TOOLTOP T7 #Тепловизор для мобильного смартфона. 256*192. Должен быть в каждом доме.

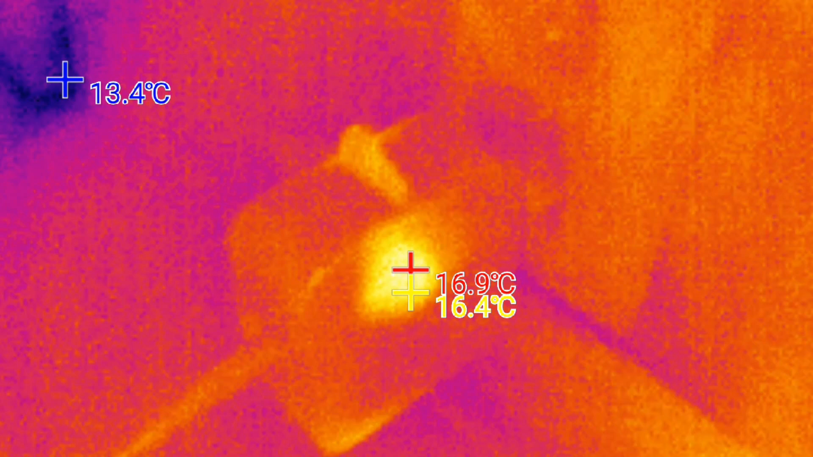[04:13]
On screen: max 16.9°C, min 13.4°C
теплопотери по углам комнаты в общем все теплопотери по комнате идут в основном по углам и по
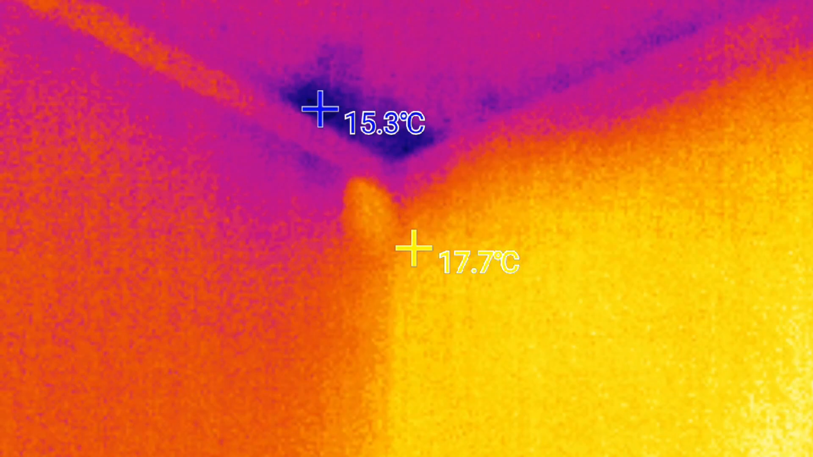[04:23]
окнам вот эта стенка правая она теплее чем левая в общем самые
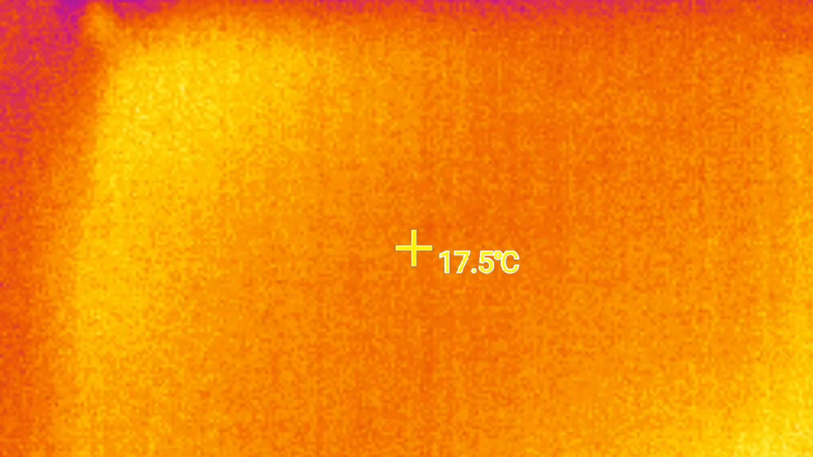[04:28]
On screen: spot 17.5°C
проблемные места в доме это углы так просто глазом это не видно но
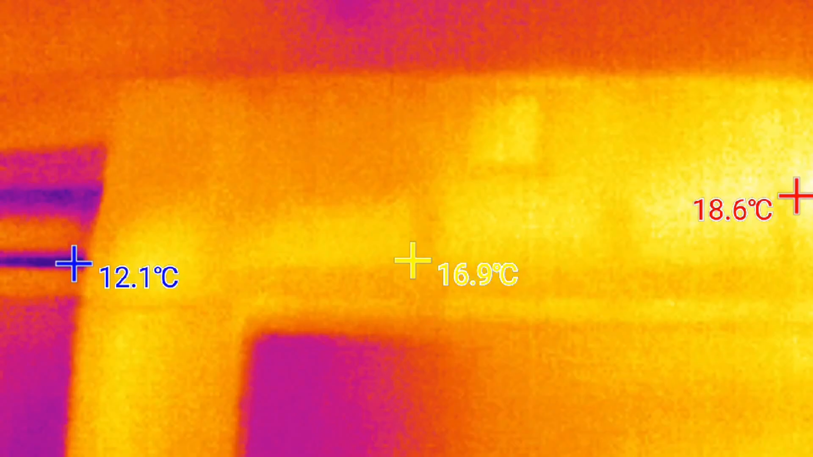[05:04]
теплоизоляции но все равно тепло уходит так окно самое больное место
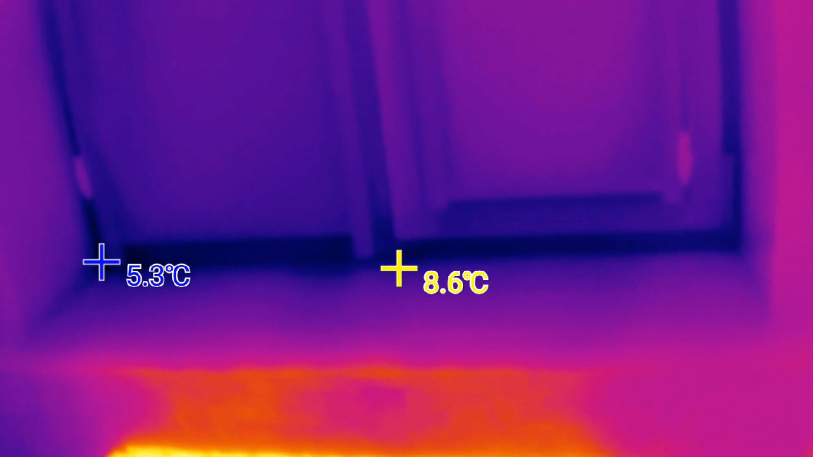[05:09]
видно что наиболее холодное оно там где идет стык подоконника
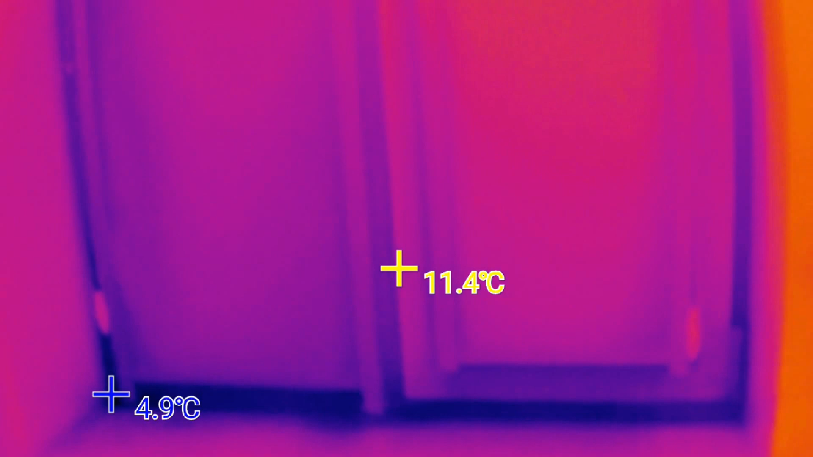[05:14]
On screen: spot 11.4°C, min 4.9°C
и оконной рамы оказывается металлопластиковых окнах это самое холодное
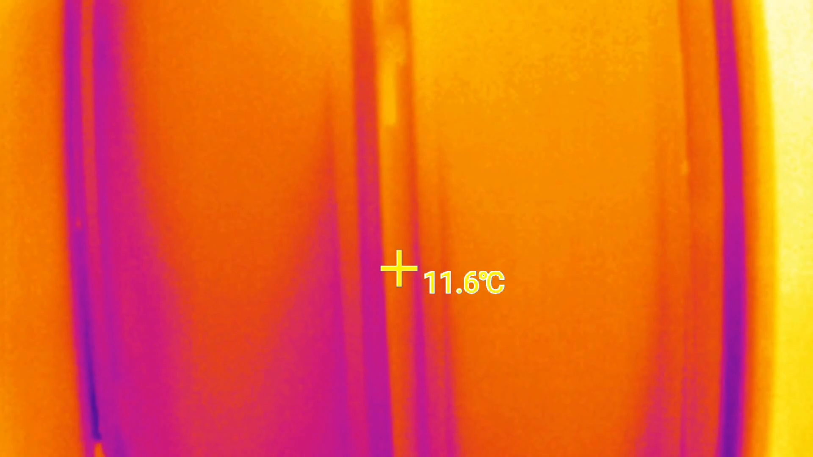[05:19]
On screen: spot 11.6°C
место откосы теплые ну что же хотели 30 миллиметров утеплителя как минимум
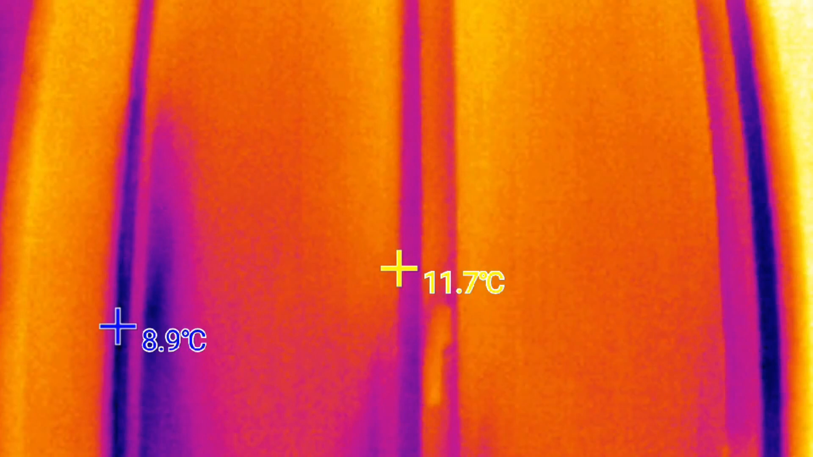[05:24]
основные теплопотери идут там где примыкает рама
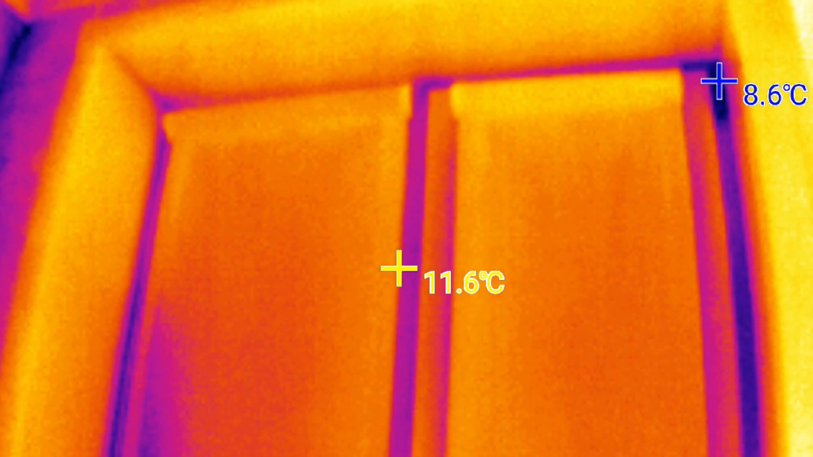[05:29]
On screen: spot 11.6°C
к стенке но самое
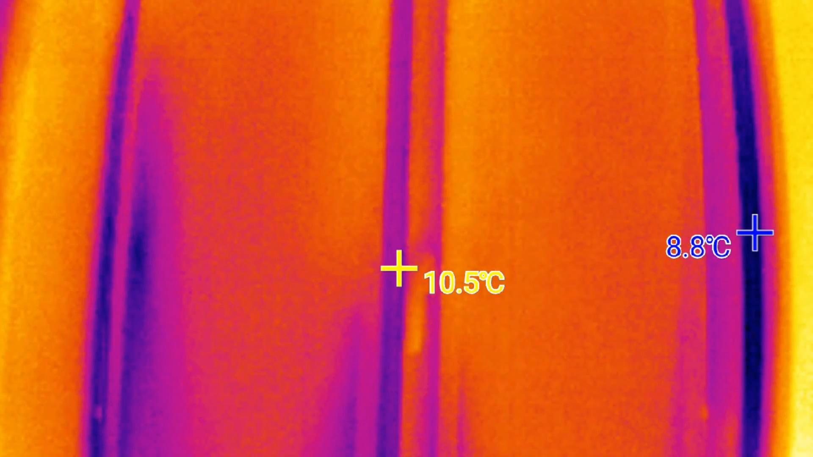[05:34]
On screen: min 8.8°C
холодное место это примыкание подоконника к оконной раме никогда бы не
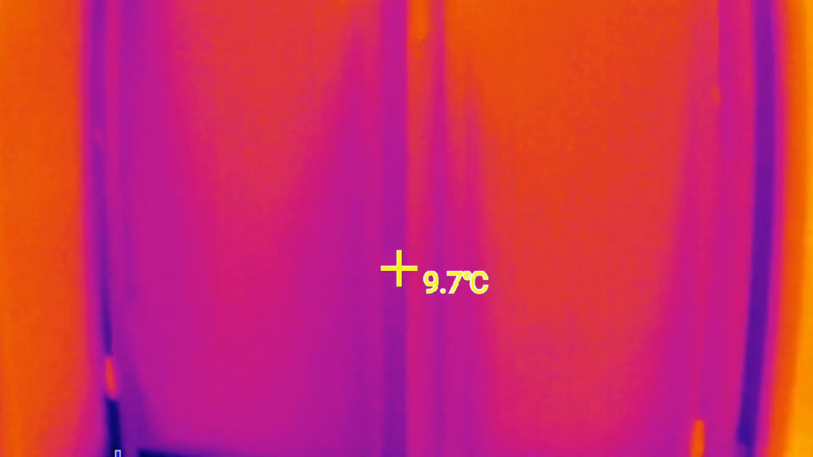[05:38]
On screen: spot 9.7°C
подумал но так оно и есть пробежимся по менюшке она в принципе
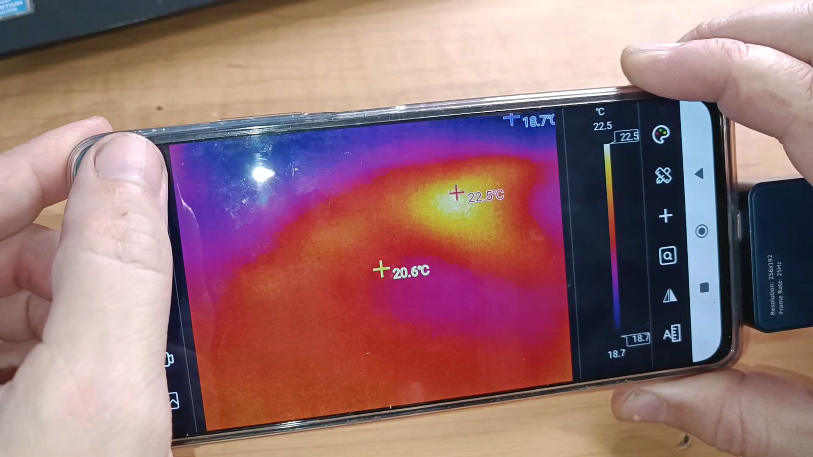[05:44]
On screen: max 22.5°C, min 18.7°C, scale top 22.5°C, scale bottom 18.7°C
понятно интуитивно есть несколько языков в том числе и русский то есть все русифицировано все понятно
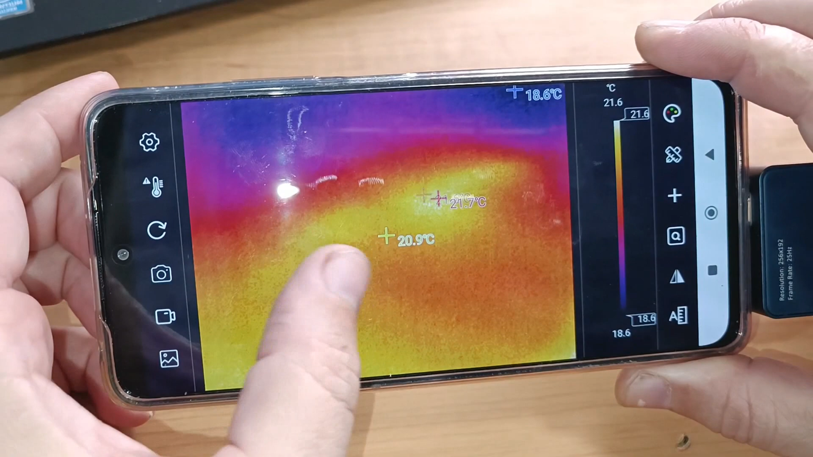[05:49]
можно снимать фотографии видео со звуком без звука просматривать
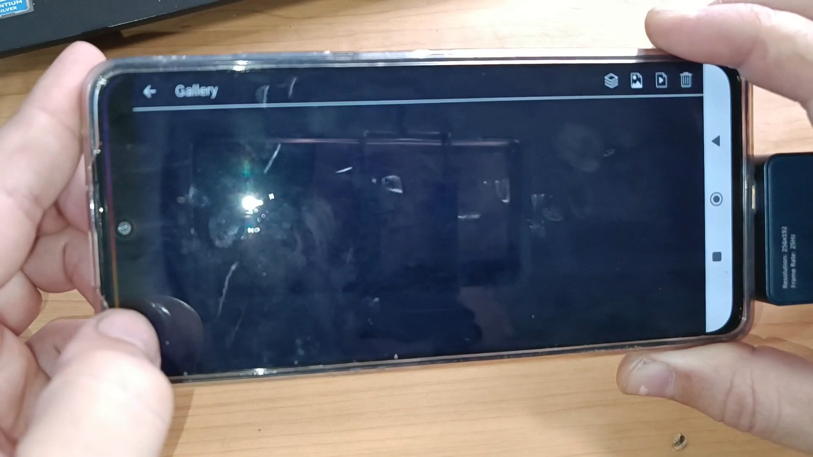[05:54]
в галерее то что сняли фотографии видео есть линейка изменения спектра то есть изменение цвета по градусам тоже
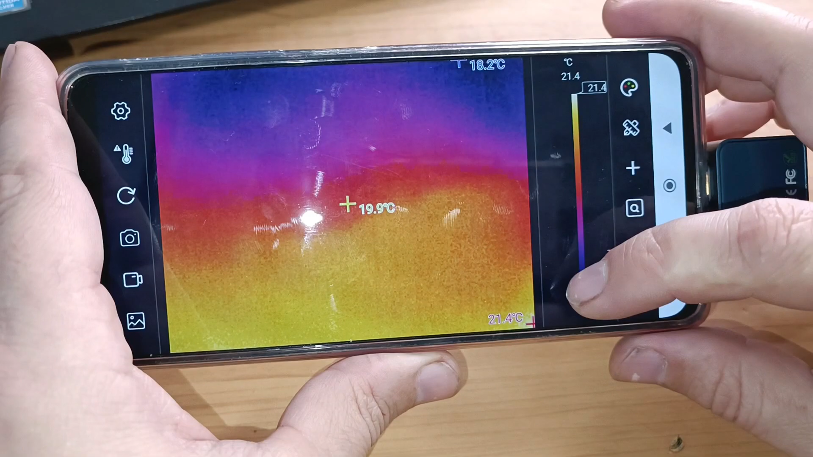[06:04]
On screen: spot 19.9°C, max 21.4°C, min 18.2°C
интересная штука удобная можно менять цвет курсора можно менять
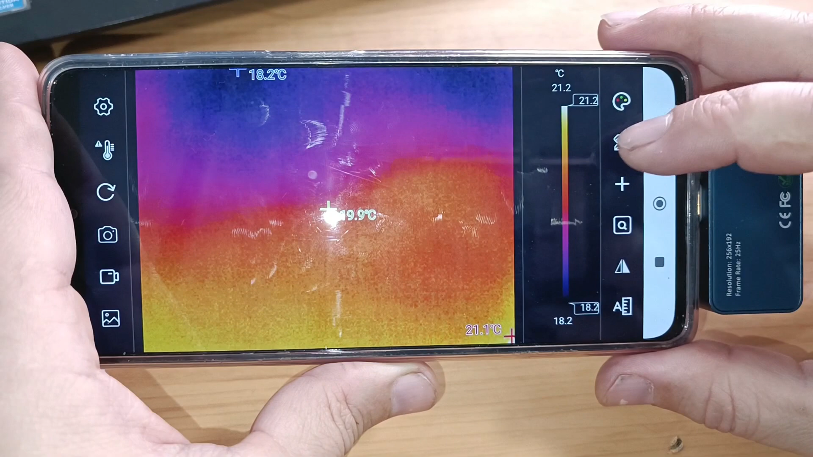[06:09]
On screen: max 21.1°C, min 18.2°C, scale top 21.2°C, scale bottom 18.2°C
цвет самой палитры переворачивать экран по 90 градусов крутится
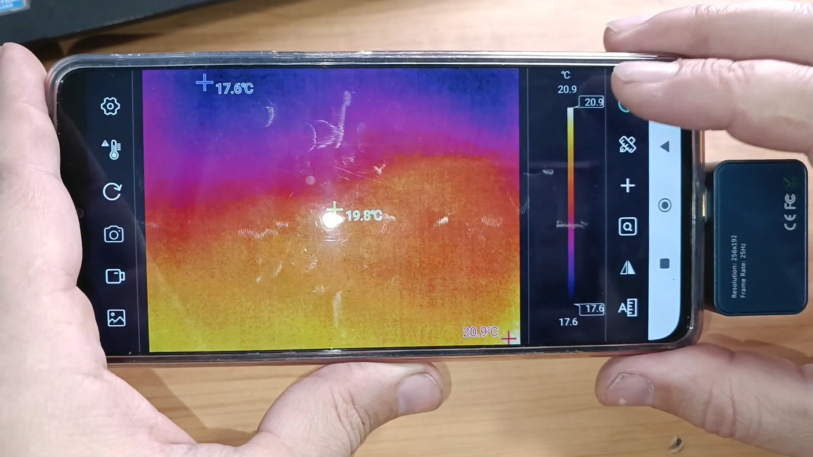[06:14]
On screen: spot 19.8°C, max 20.9°C, min 17.6°C, scale top 20.9°C, scale bottom 17.6°C
еще одна линейка для изменения спектра но честно чем она отличается от первой
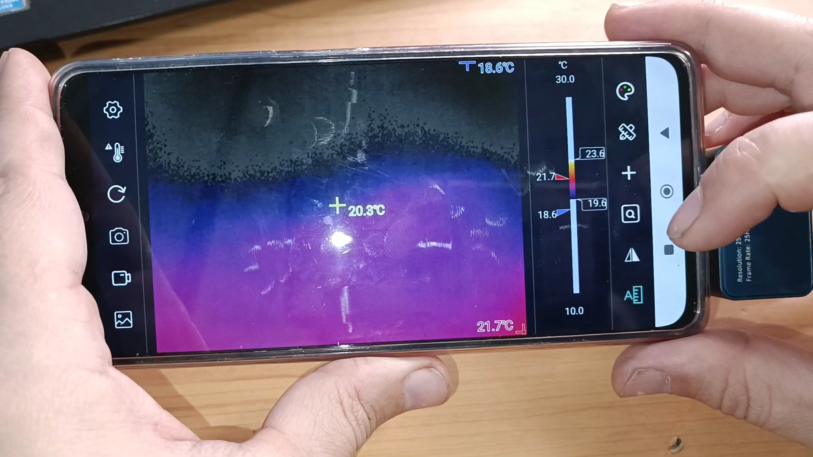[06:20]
On screen: spot 20.3°C, max 21.7°C, min 18.6°C, scale top 30.0°C, scale bottom 10.0°C
не совсем понял в принципе одно и то же ну пишите в комментариях кто может знает больше и